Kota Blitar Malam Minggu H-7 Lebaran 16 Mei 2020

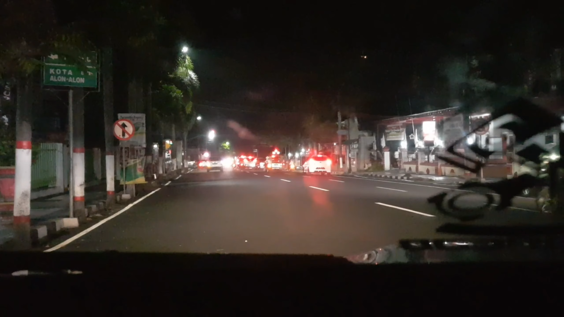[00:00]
Halo selamat datang di ajosi eful channel Terima kasih sudah mengklik videoku ya lor Dan jangan lupa yang belum subscribe silahkan di subscribe Terima kasih Di videoku kali ini akan aku perlihatkan kota Blitar ya Ini kota Blitar
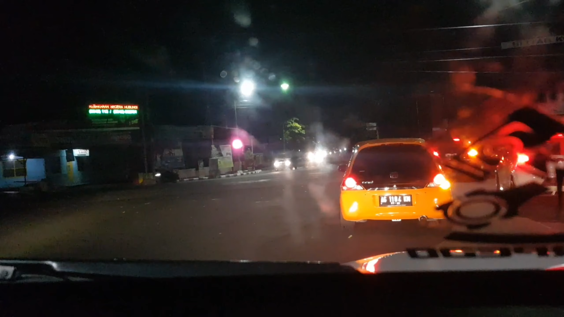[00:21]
malam minggu jam 20.00 Ini tadi malam teman-teman
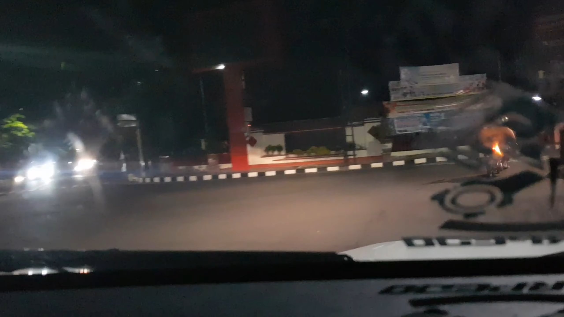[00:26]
ya Ini aku mulai dari perempatan SMP1
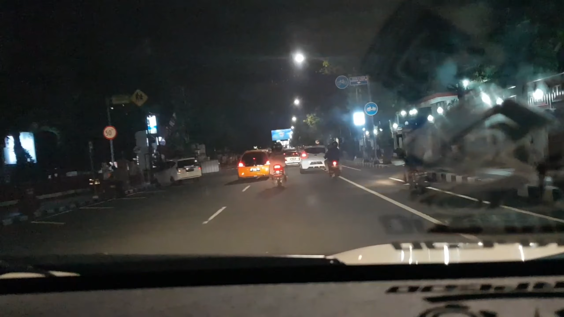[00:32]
Atau perempatan Telkom Jalan Ahmad Ya ini kota Blitar ya Ini kita sedang menuju ke arah barat Menuju alun-alun kota Blitar Situasinya malam ini sangat gimana ya Rame kalau saya menilai Tapi kalau di hari-hari biasa ini masih normal Tapi ini kalau di saat pandemi Hari-hari pandemi Hari-hari covid-19 ini
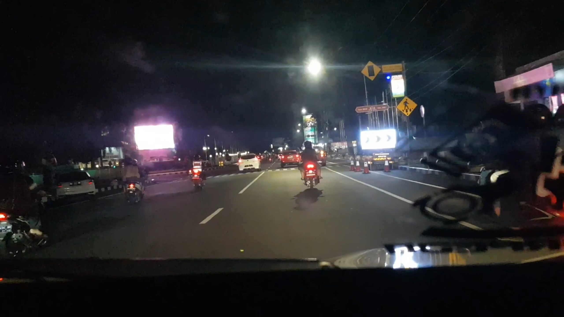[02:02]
tidak ada Tapi ini orang yang lewat di Alun-alun Malam hari ini malam minggu Tanggal 16 Mei 2020 Sangat rame Ini ada beberapa-berapa polisi yang sedang tiket Itu ada pos komodik gitu ya Ini terus lurus lewat Alun-alun Orang yang naik kendaraan Ya lumayan lah Tidak terlalu sedikit Tapi juga tidak terlalu padat Tapi ada
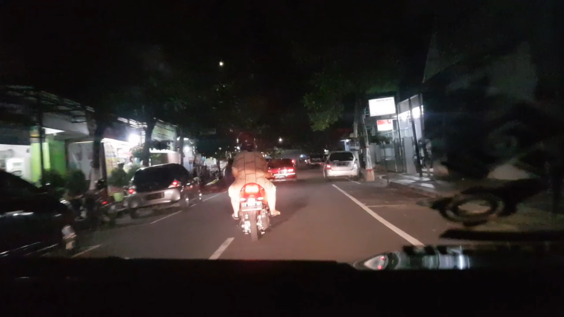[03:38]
Namanya Trend Fashion Itu sangat ramai Mungkin ya karena Baru buka ya Beberapa hari ini bukanya Awal puasa Belum buka Ya buka masih sekitar 5 harian 5 harian Ini kita lewat Jalan Semeru ya teman-teman ya Jalan Semeru
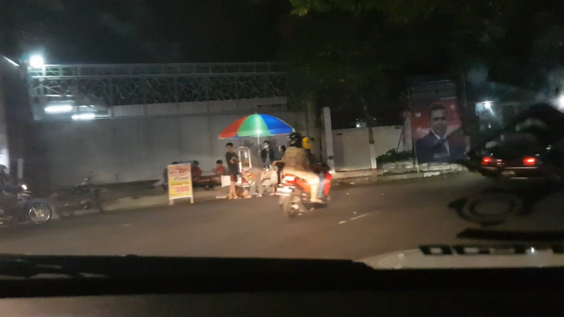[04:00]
Ini Ini masih jalan Nah ini kita lewat jalan Semeru Ini belok kanan Ini jalan Semeru Aktifitasnya ya normal Seperti hari-hari Biasa lah Kalau saya melihat Malam minggu ini Seperti hari-hari Biasa umumnya Seperti tidak ada Gara-gara Covid-19 Sepertinya Tidak ada Ini Normal Hampir
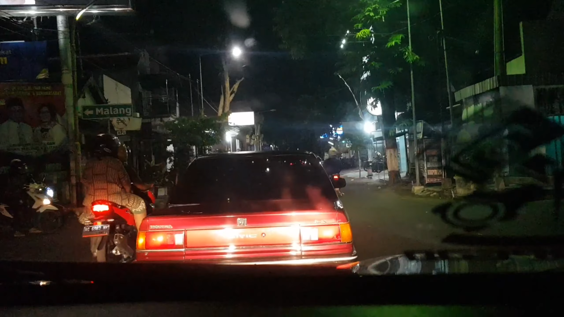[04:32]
normal Kalau malam minggu Masih kurang ramai Tapi ini Kalau hari biasa Normal Ini kita melewati Perempatan Jalan Tahu Ini kita
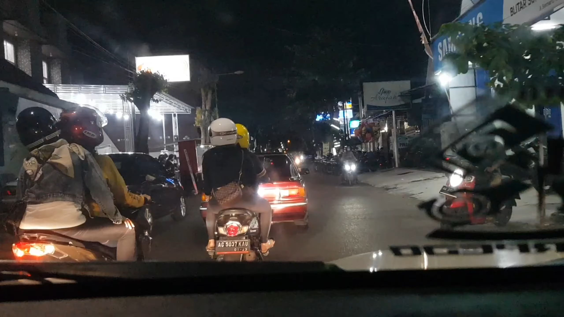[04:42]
terus Nah ini teman-teman Ini tokonya Tokonya Ini sebelah
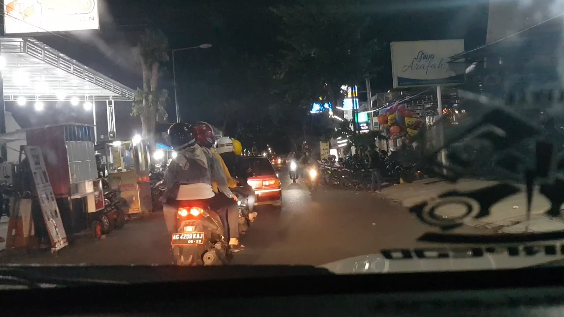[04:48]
Depannya Counter Samsung Jadi Utara jalan Atau kiri jalan Ini Yang Banyak Parkiran penuh Ini Parkiran penuh Motor Ini merupakan
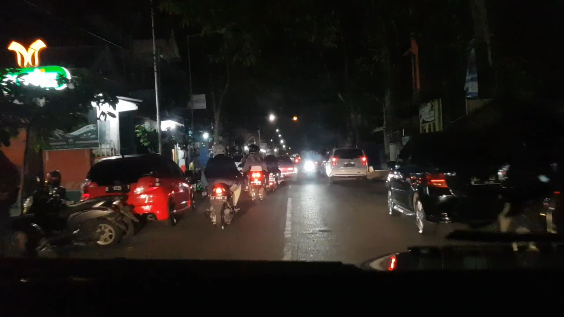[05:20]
Ya teman-teman Kita lurus Ini Sudah di depan Toko restu Yang Dulu pernah Ramai Pada masanya Sekitar 5 tahun Atau 10 tahun Yang lalu Ramai Kita lurus Aja Ini perempatan Masjid
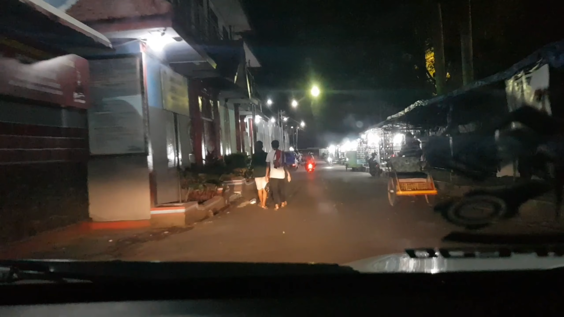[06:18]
Sabuk Sabuk Dompet Baju Topi Ini yang Kanan Jalan Yang Kiri Jalan Ini adalah Rumah Pemasarakatan Lembaga
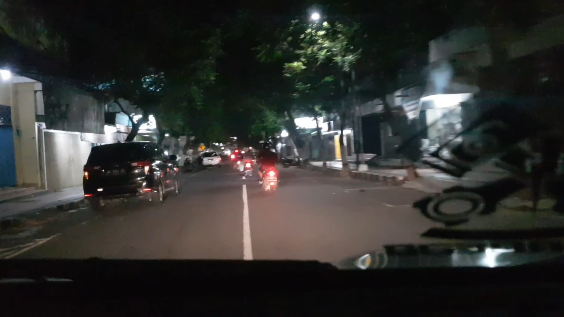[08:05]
Belok Kiri Ini Merupakan Pertukuan Kebutuhan Kue Kue Bukanya Siang Hari Kalau Sudah Malam Sudah Tutup Ini Dokter Kita Lurus Saja Ini Pertigaan Jalan Mas Teman Teman Ya Ini Warung Ayam Geprek Belum Buka Ini Kita Melewati Rail Nah Sebelah Selatan Rail Ini Adalah Mustika Swalayan Yang Dulu Pernah Jaya